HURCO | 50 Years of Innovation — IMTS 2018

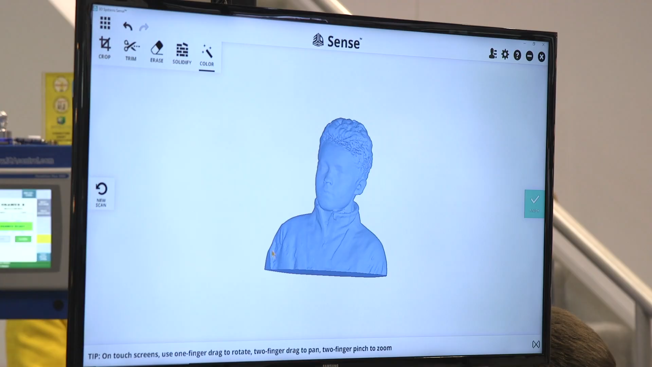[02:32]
We have a collaborative robot that has a 3D scanner on it and it scans people's heads which generates a solid model.